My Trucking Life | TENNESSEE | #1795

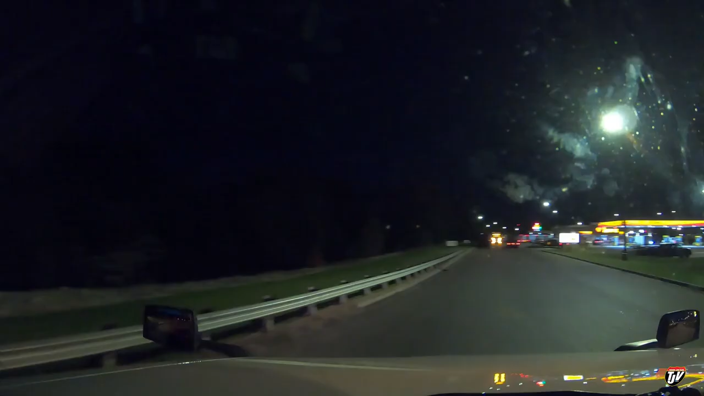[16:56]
Oh my, it looks full here already. Nice Kenworth up ahead here with the four-ways on.
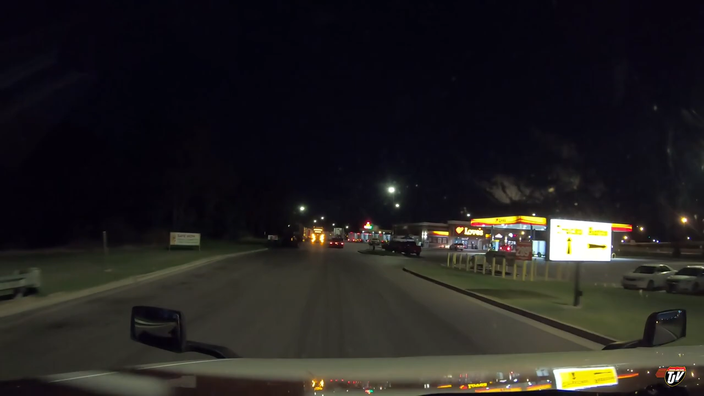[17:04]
Really nice. Oh, is this full? Wow. So it's like 9:15 in the evening.
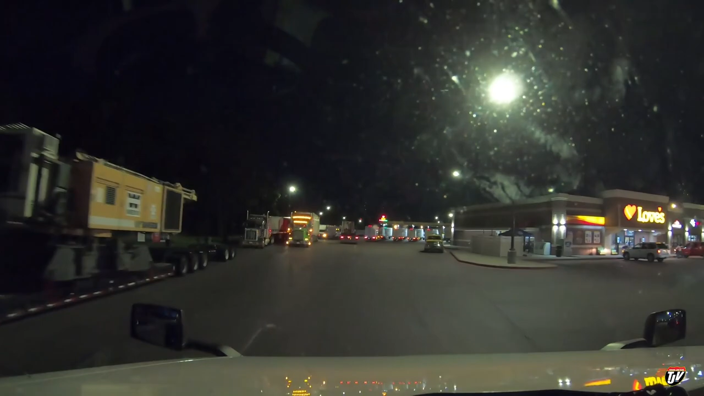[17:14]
So I say it's another 45, 50 minutes down the road to Jackson. And I'm pretty sure that if I get there around 10 p.m., there's going to be no parking.
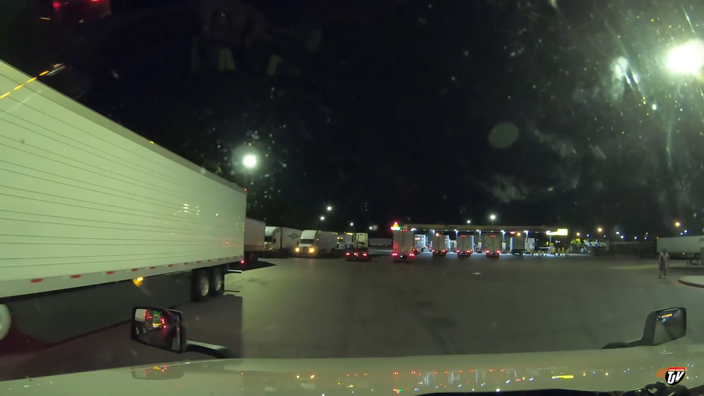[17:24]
Look at this already. There's already no parking here. Well, we'll see what they got in the back. Let's see. Maybe it's just busy around the pumps here right now. From on Google Maps, it looked like this is kind of a weird parking lot. Might have to spin around. There's a lot of blindside parking off on the right here, but I'd have to back, turn around and back all the way down there from here. Let's see what they got.
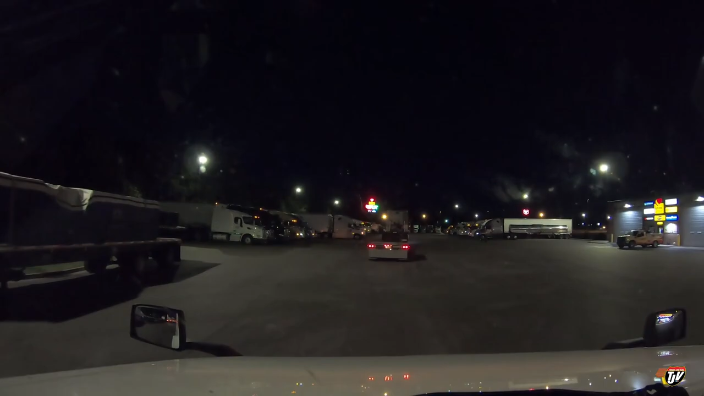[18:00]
Let's see, this guy in front of me is gonna want a spot first. No spots available here.
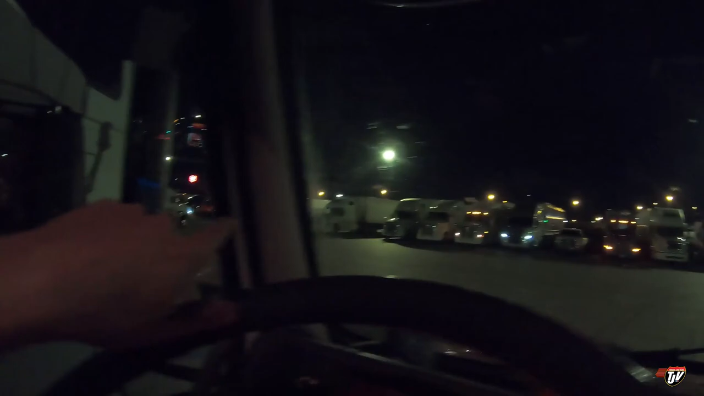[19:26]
And then you got to turn around, but there's not really enough room to turn around in here. There might be, but you got to be careful that your the rear end of your trailer doesn't swing out and take off someone's bumper, right? It'd almost be better off to do a U-turn over here by the pumps and then back all the way in here.